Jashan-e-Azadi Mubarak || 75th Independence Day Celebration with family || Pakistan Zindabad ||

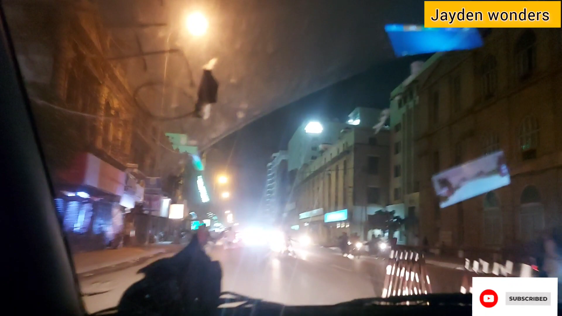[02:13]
हमने बहुत पाकिस्तानी सॉन्ग्स लगाए थे, नेशनल एंथम्स,
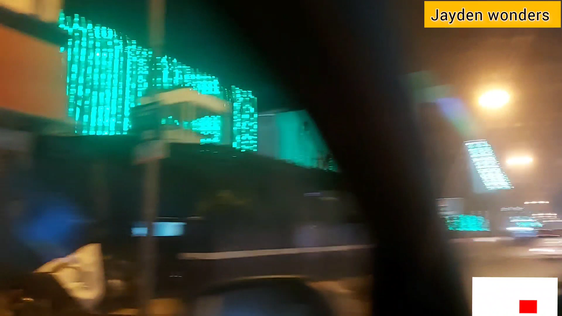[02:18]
और हम ये देखें, ये आया है चंडीगढ़ रोड है, और यहाँ सारे बैंक्स हैं.
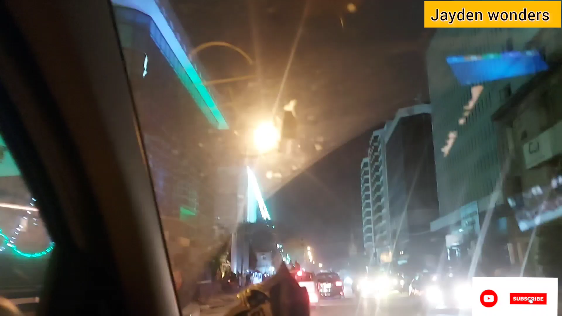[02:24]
तो ये देखें फ्लैग, बट लोग यहाँ पर पिक्चर्स ले रहे हैं खड़े होकर, और बहुत रश है, बहुत मज़ा आ रहा है.
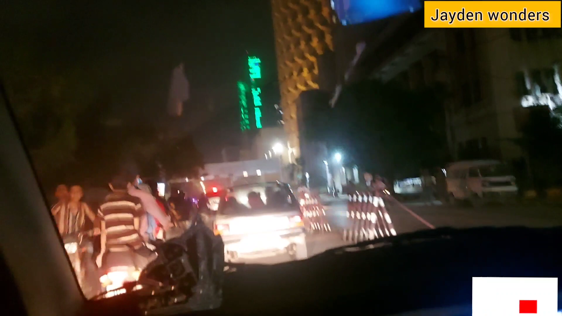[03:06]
ये है कैफ़े बोगी, और ये है HBL और स्टैंडर्ड चार्टर्ड बैंक.
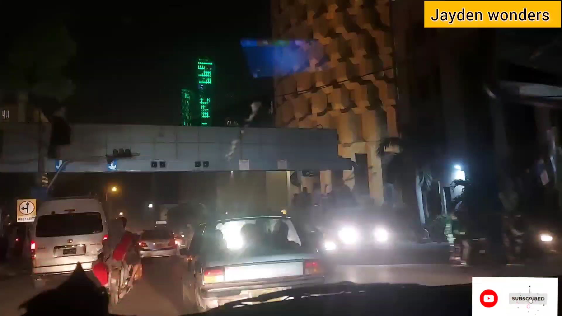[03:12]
सो ये आया चंडीगढ़ रोड पर ही हैं हम, और लोग जो हैं बिल्डिंग्स के बाहर खड़े होकर जो हैं पिक्चर्स ले रहे हैं फ्लैग्स के साथ,
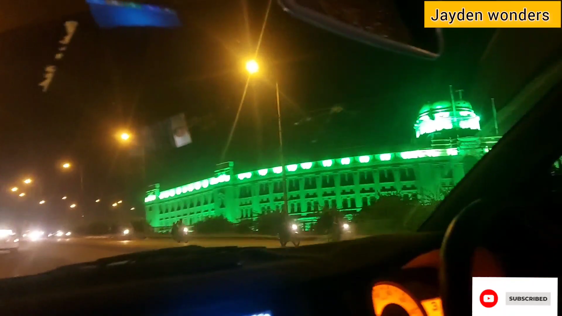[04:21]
तो ये है कराची पोर्ट ट्रस्ट, और ये किमारी एरिया रोड है.
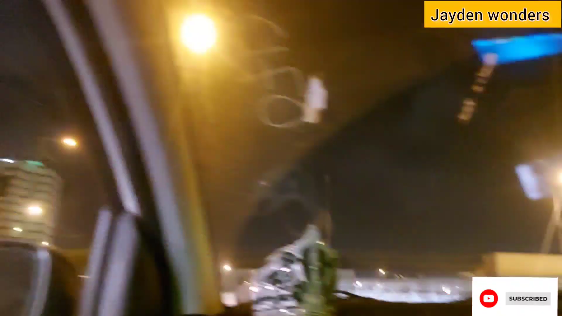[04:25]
तो ये देखें
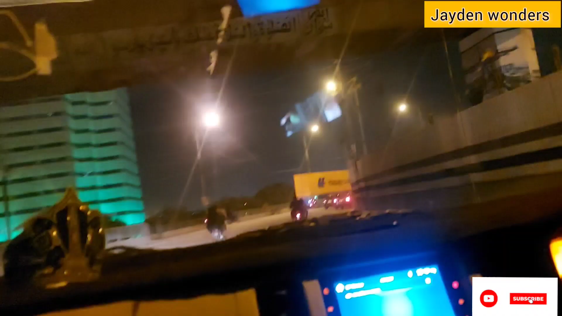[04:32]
सिटी ऑफ लाइट्स जो है पूरी लाइट्स के साथ भरी हुई है,
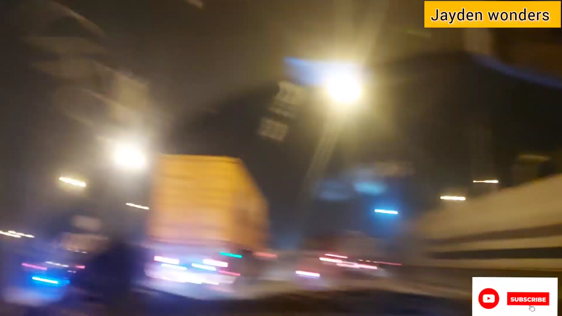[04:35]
और ग्रीन और वाइट ही वाइट हर जगह नज़र आ रहा है.
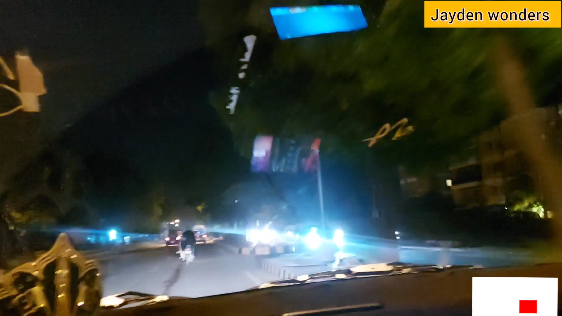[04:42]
अब हम आए हैं सीवियो की तरफ, क्योंकि भूख लग रही है, और जा रहे हैं मैकडॉनल्ड्स.